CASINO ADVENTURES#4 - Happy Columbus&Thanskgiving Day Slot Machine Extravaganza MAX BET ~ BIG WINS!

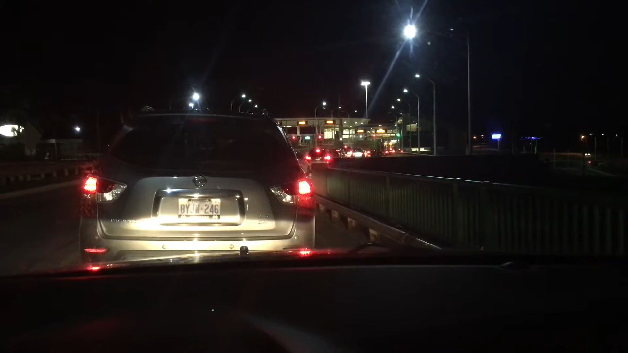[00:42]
So I've been in here about 20 minutes, and that's the customs, trying to get through customs to get to the States to do some gambling. So what I'm gonna do tonight is, I'm thinking I'm gonna put $250 in.
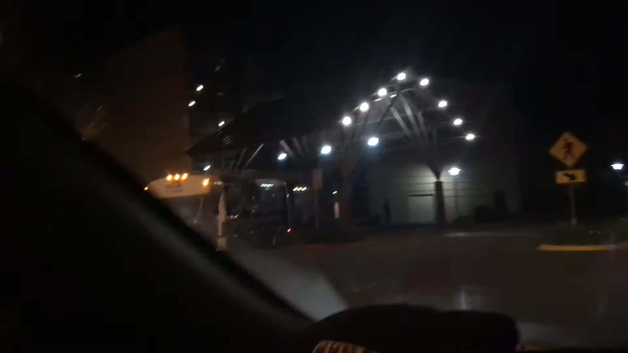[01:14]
All right, boys and girls, we're at the casino. Just gonna go park this beast. Let's see here. There we go, there's the sign. Let's go casino. All right. So basically, let's hopefully win some money.